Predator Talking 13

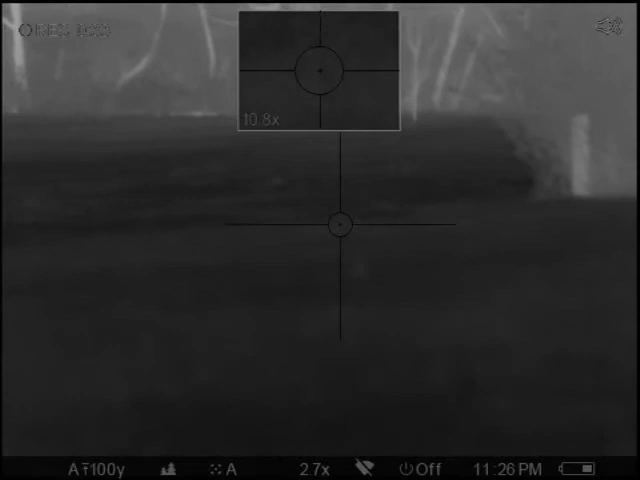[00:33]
it comes, make a good shot, I'll take your time, he's coming, he's coming, let him come home, what else,
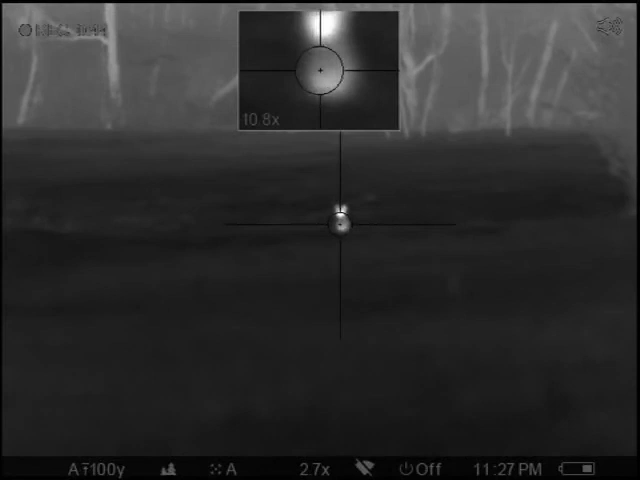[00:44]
get him, get him,